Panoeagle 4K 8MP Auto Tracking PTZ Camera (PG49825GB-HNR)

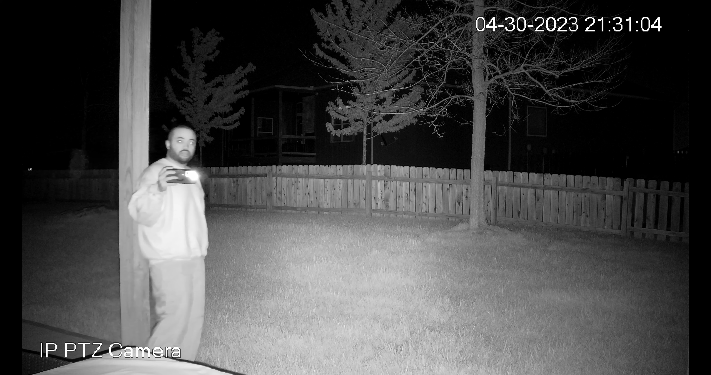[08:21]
infrared night vision is really impressive i'm recording with my phone just so you can see what i'm actually seeing outside it's basically uh pitch black and you can see this on my phone now this is what my phone was recording as